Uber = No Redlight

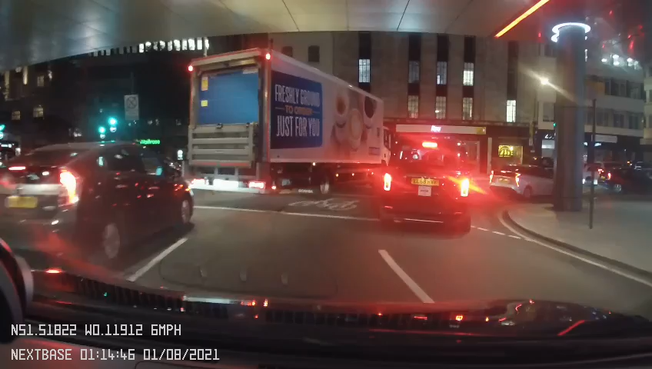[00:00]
wait for the next light to change, man. Like, what is it up? Is it okay? This is free to go. I'll wait. DF65 FTP.